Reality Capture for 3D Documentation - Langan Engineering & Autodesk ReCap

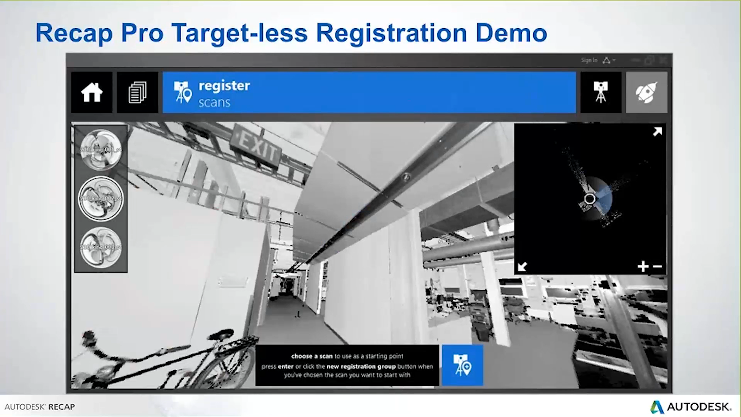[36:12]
This is basically where we want to start stitching our models together.
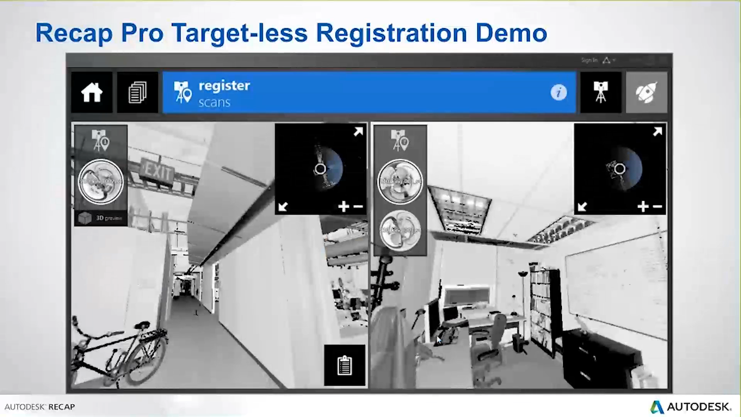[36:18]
Now, the best part about ReCAP Pro is that you'll see here that we don't have to choose very specific targets,
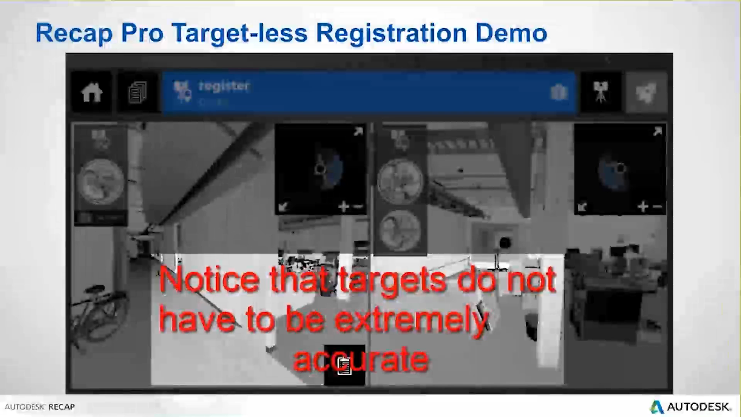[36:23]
meaning we don't have to be really accurate.
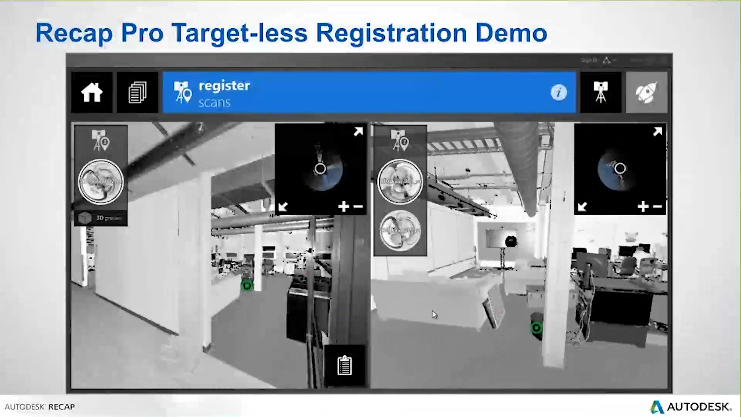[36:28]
You see that I picked a trashcan. Now, maybe the trashcan isn't a good example because it could move technically.
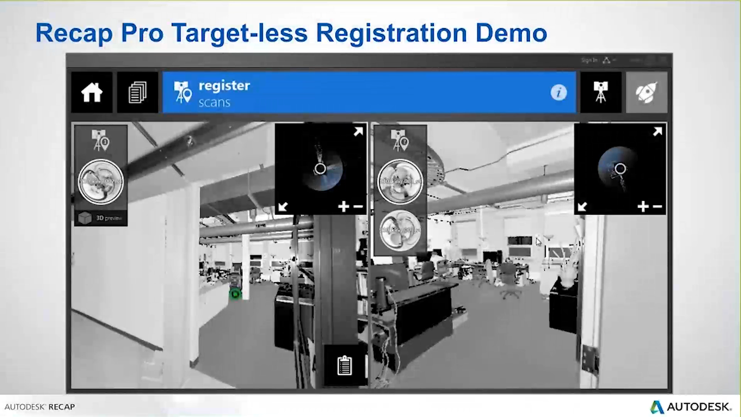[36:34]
But then I'm going to pick the wall. I'm going to pick a wall in two similar locations in these two different scans that are side by side. And then I'm going to zoom in. I'm going to pick a column location, a bottom of a column location. And what happens is ReCAP then analyzes those two scans based on the points that I selected,
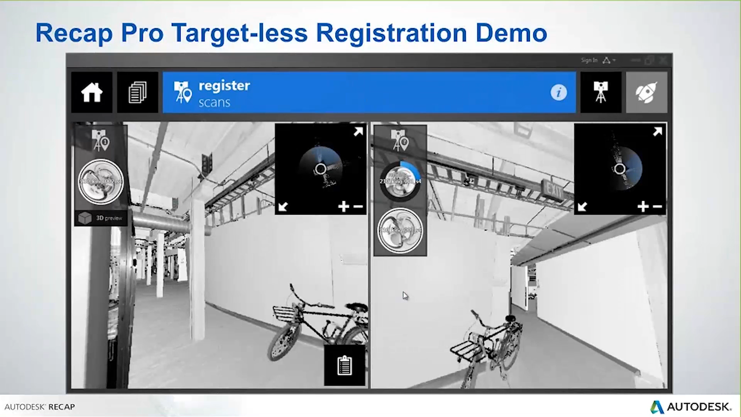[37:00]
and it will use those points as three points to align those two scans to. And then it forgets.
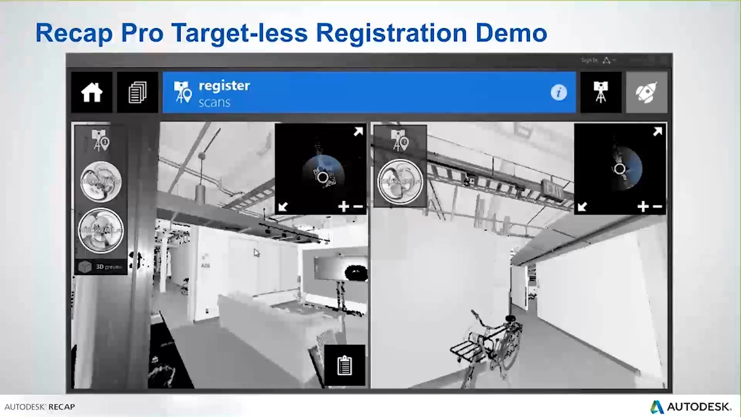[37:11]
Once the scans are generally aligned, it forgets about those points and then uses common faces to align your scans.
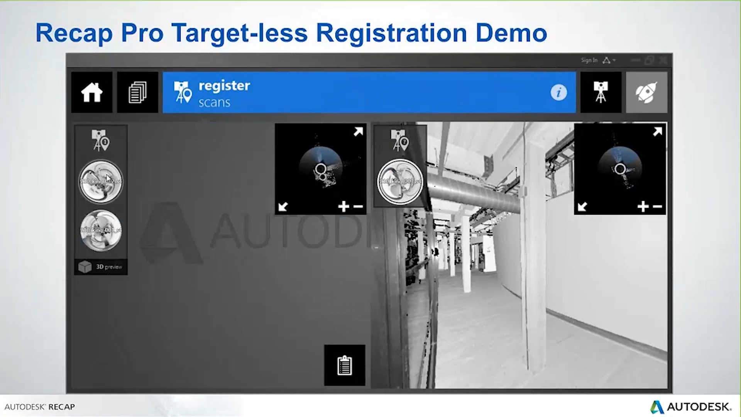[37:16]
This is a really fast and accurate way to align multiple different scan locations.
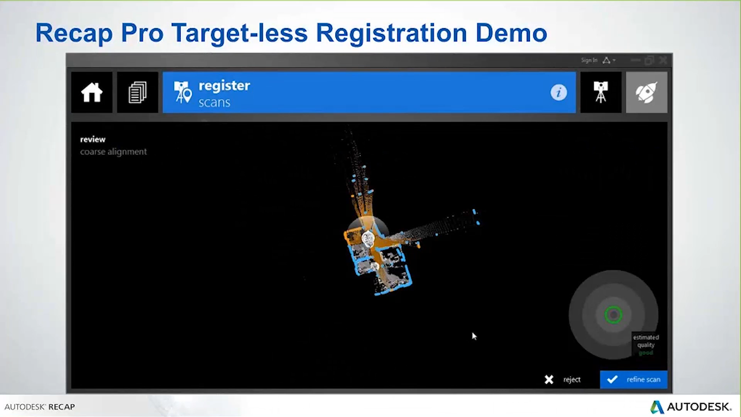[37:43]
These are my – this is basically my review of those scans. As it processes, it's going to then register now this third scan into the overall model.
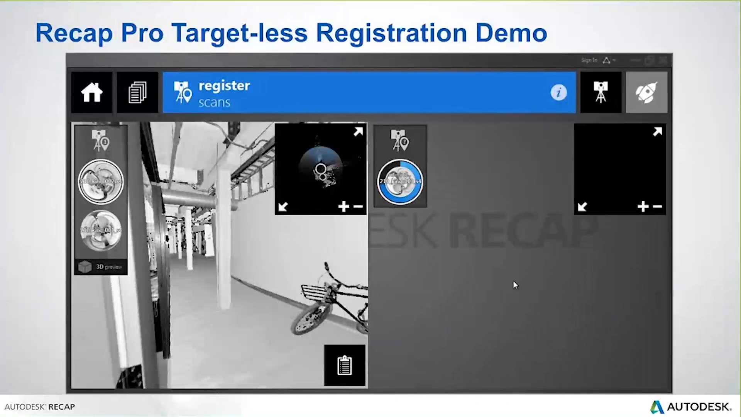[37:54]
Now I approve that scan and I let this load.
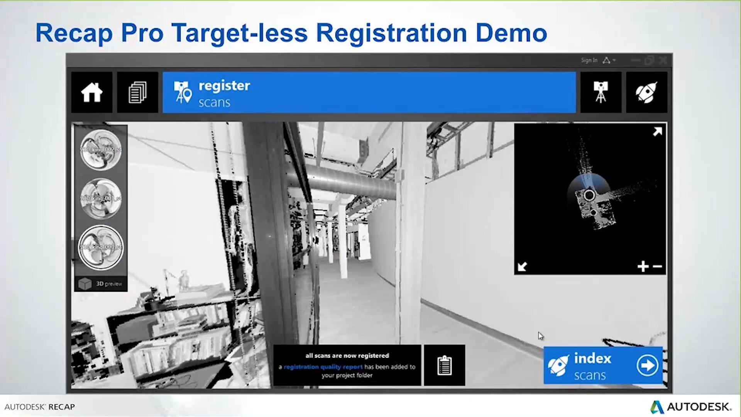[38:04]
Now what it's doing in the background as I index my scans, you're going to see in a moment that it's going to index the scan.
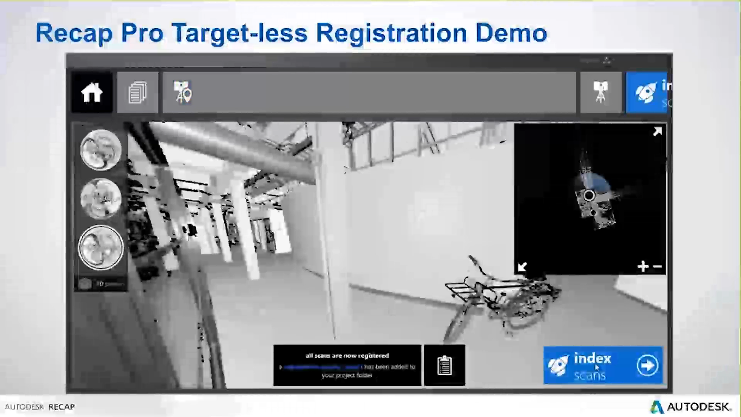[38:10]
And, yes, I do take a jump here, I think. I don't know that I let it play all the way through.